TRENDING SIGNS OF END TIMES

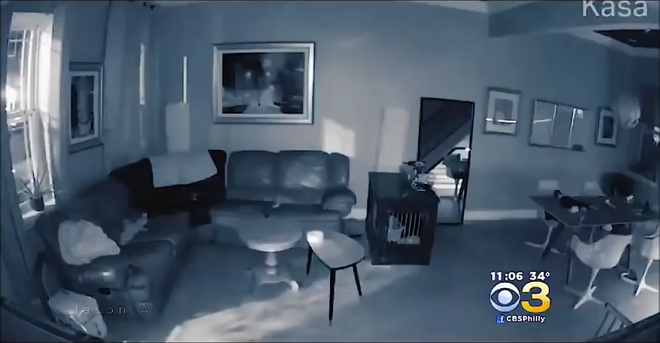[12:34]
Well, did you hear it? A mysterious boom rocked South Philadelphia. This mysterious boom, though? Anything but normal. I was asleep. I'm pretty deep asleep. It was just this loud noise that woke me up out of nowhere.